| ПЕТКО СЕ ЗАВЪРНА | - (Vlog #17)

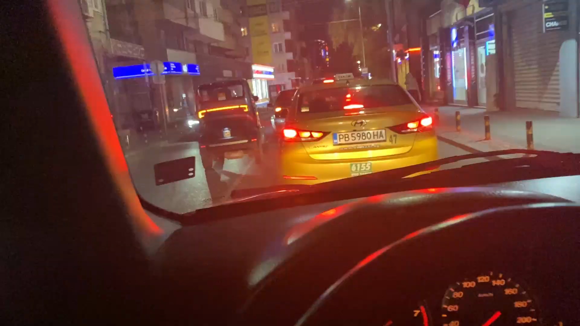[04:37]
То минава между двете платна, бе, байкови. Вижте какъв малък номер има, едва се вижда, бе. Вижте го е, вижте го е.
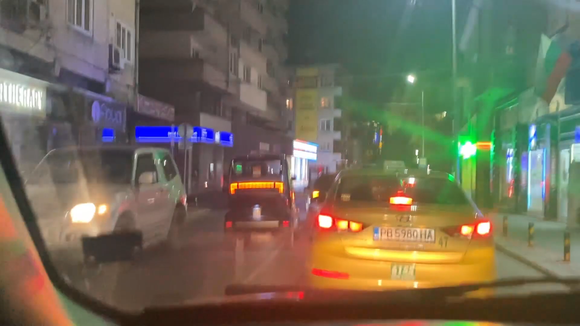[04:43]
Бах ти наглея, пичо е, майна. Ти не караш мотора, бе. То аз не знам какво караш, кое е това, това кола ли е, гледай, гледай. Той е с гума от тротинетка, бе, майна. Гледайте го сега от средица.